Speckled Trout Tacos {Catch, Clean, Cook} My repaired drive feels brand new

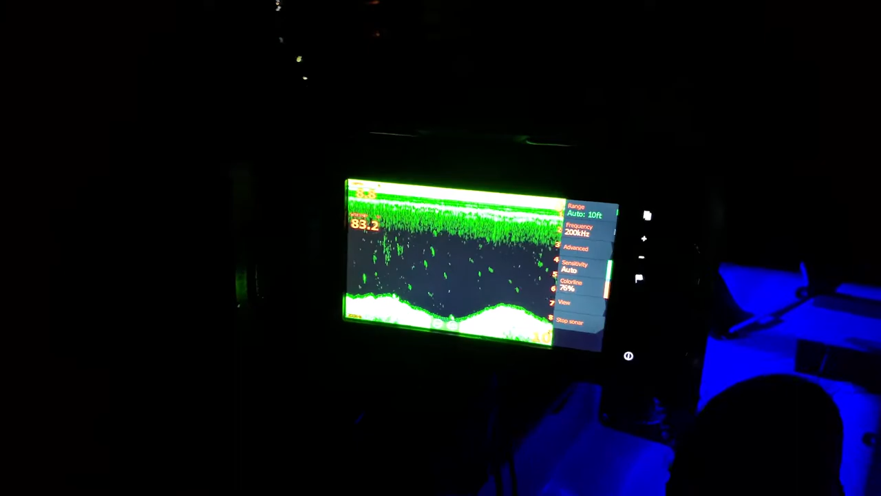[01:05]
we'll go through again we'll see what we see the plan is hopefully
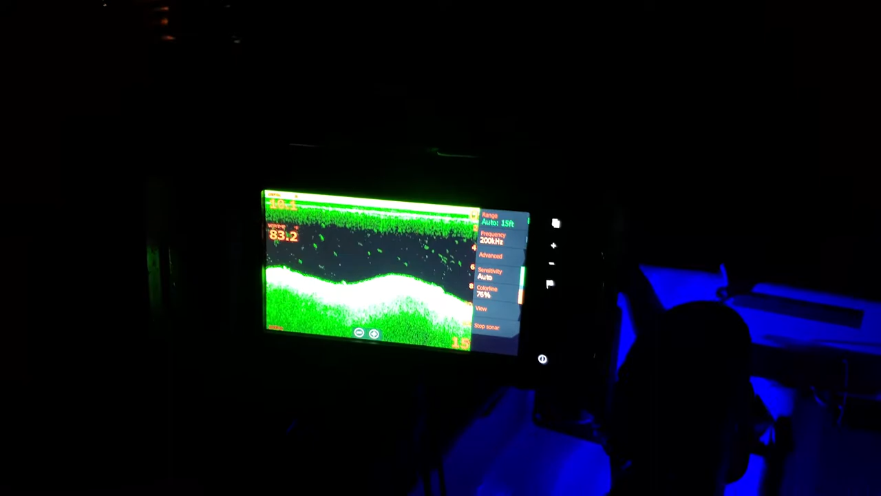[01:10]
we can catch some monsters turn this into one video then we're gonna go fish over there towards that light a bunch of mangroves when the Sun comes up so hopefully this will be a
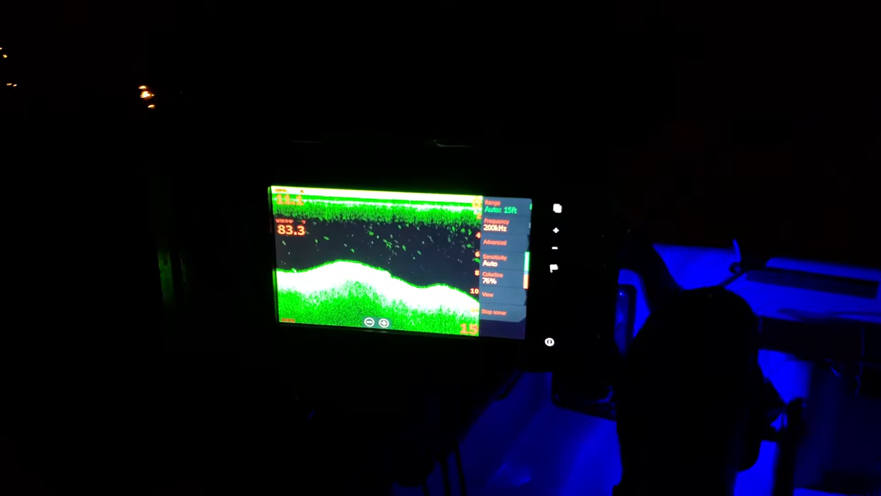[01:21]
two-part video or yeah two-parter but you
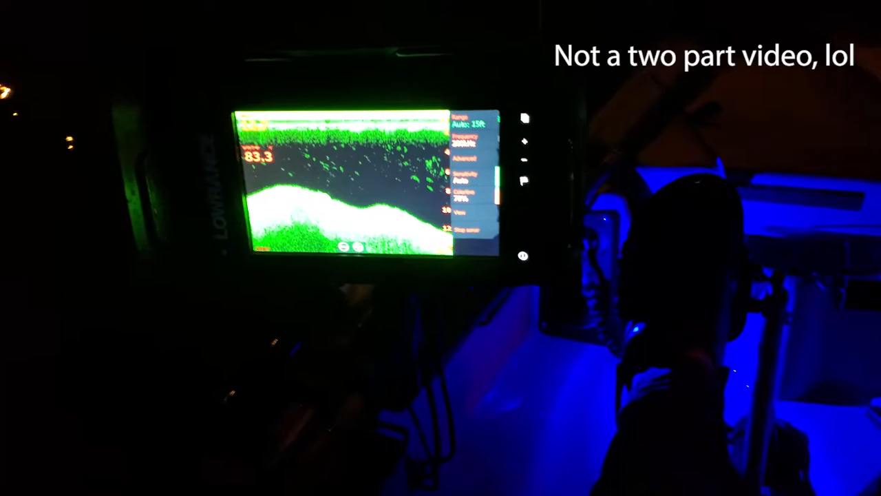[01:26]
could see a bunch of fish a bunch of stuff in the column the water is not
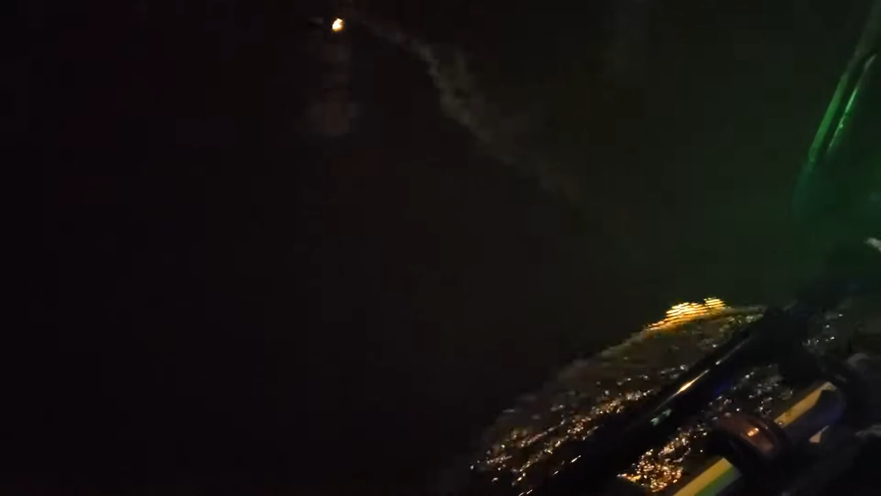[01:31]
clean but we did have a big storm come through here so we'll
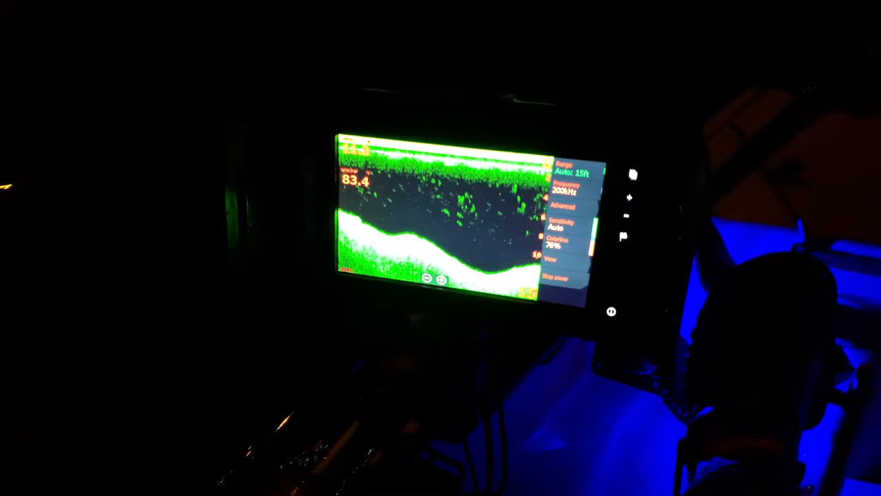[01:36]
have to see so there's a couple things in the water column we'll get our we'll get our lines wet here in just a second